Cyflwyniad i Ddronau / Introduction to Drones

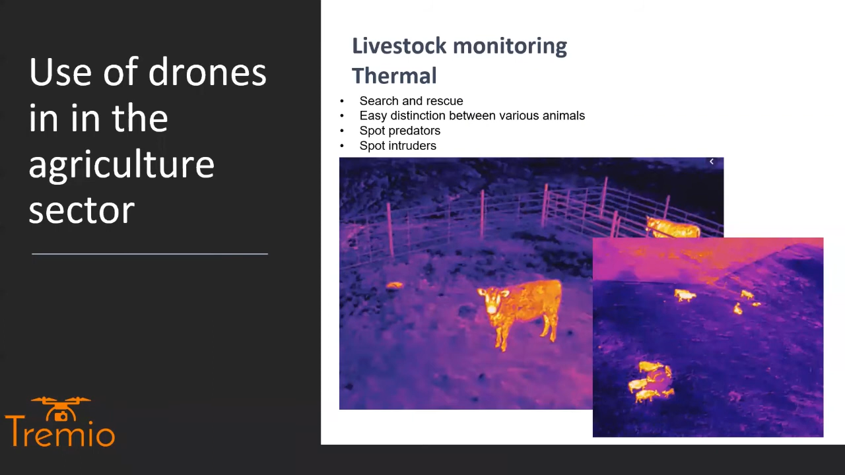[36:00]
are being implemented into, or possibly being implemented into various sectors of the agricultural sector. What's, I'll pop one for there. So this drone in particular is the DJI Mavic 2 Enterprise. So again, it has that functionality where you're able to fold away the arms and with it all folded away, it's the size of a notebook. So very, very small can be put in a bag with the controller as well. Now, the advantage of this drone is it does have thermal capability. Now, thermal capability is a science all to itself. So although it's great just to pick up and go, if you really want to get into the nitty gritty, then there are particular courses to go on thermal courses to make sure that you know what you're doing properly.
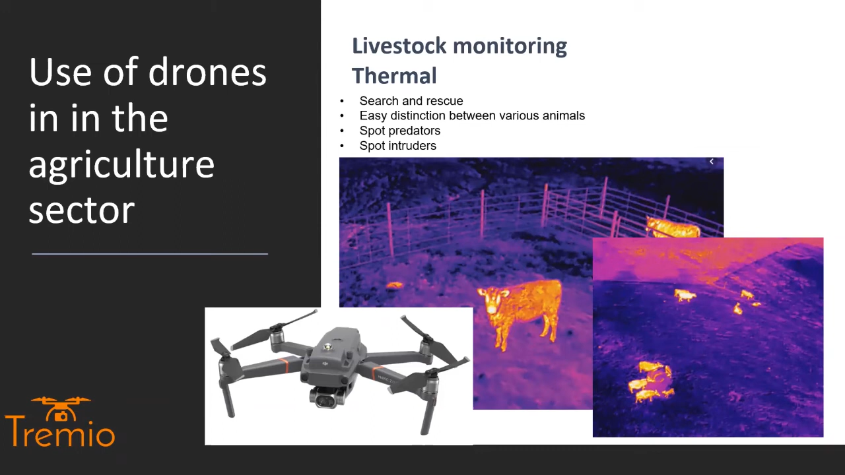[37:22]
Also, it's used for security reasons and spotting predators and spotting intruders. I hear stories of farmers using it, sending it out and trying to actually see where people tend to be breaking into the farm or trespassing, things like that. So again, another possible use. And again, I'm very strong on that possible use. Crop management and health.